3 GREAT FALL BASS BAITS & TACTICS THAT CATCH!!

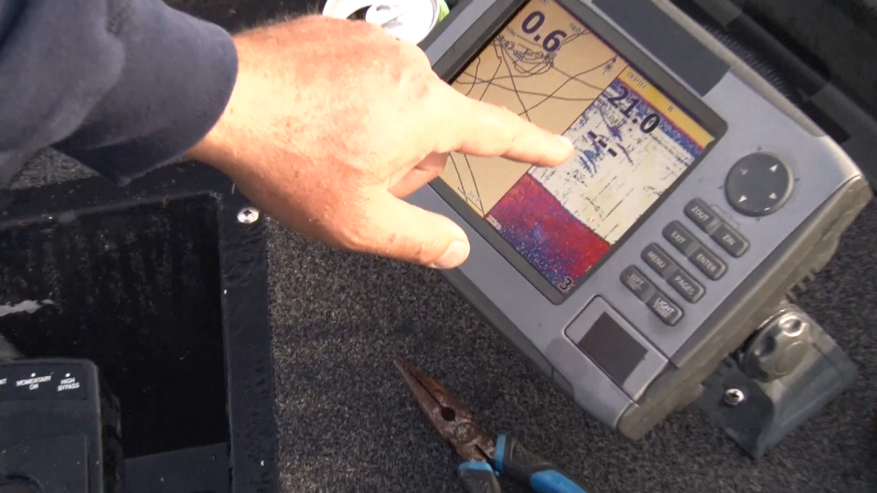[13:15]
those suspended fish quarter to nine in the morning suspended fish there's bait there they're
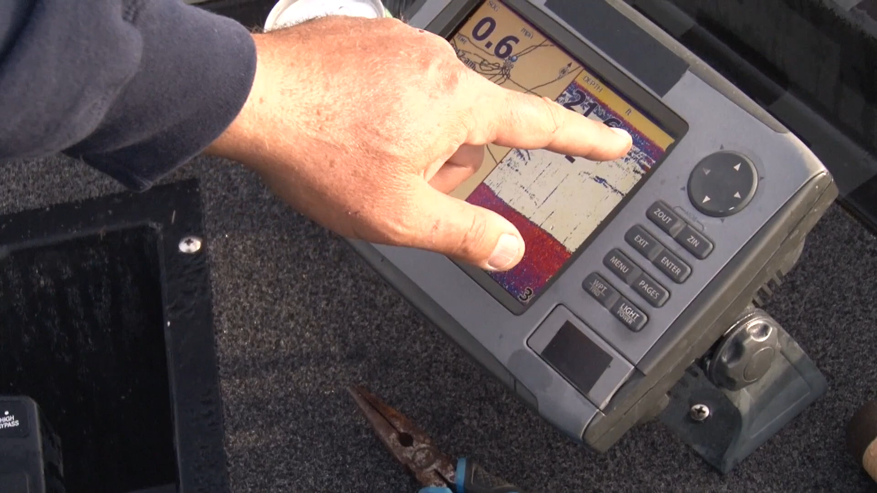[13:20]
up high they're all through the water column here we're sitting in 21 and a half feet of water and the fish are like 10 feet down nine feet down look at them those are like predators those are those small mouth that you think oh where are they i know they're small within the lake when they suspend like that and they're feeding on uh smelts or young of the year perch or whatever it is that's some fresh hatch or minnows
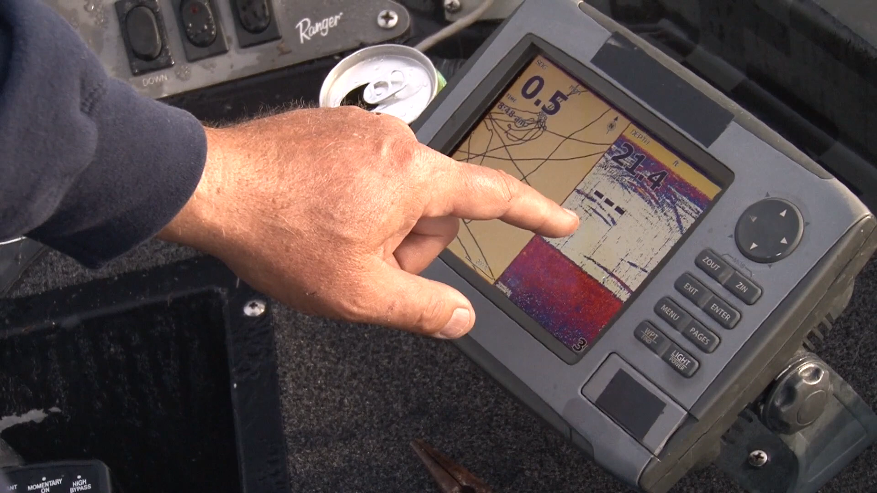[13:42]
whatever bayfish they're eating they can be tough to catch but you can still catch them if you apply yourself top water drop shot and everything and anything in between that little kbd splash
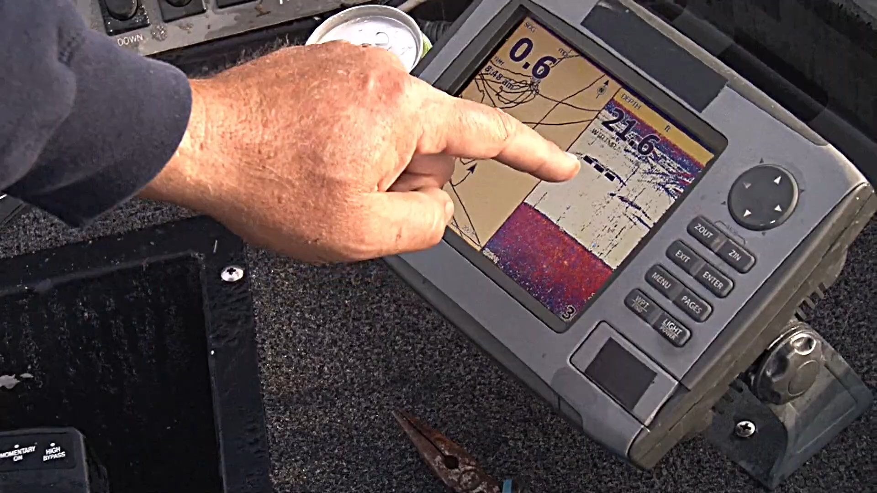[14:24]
you see the hooks you know they're there and you know you're going to catch them on top because you've done it before your buddies are telling you that
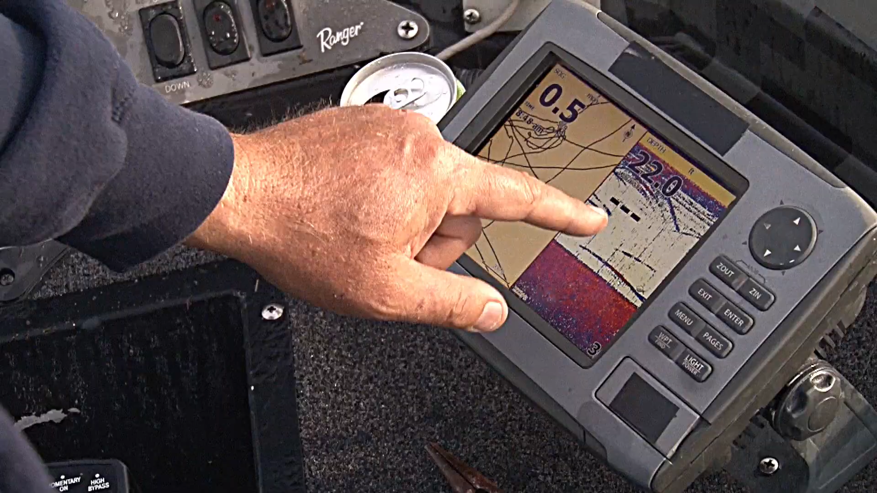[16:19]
these fish are feeding on these little small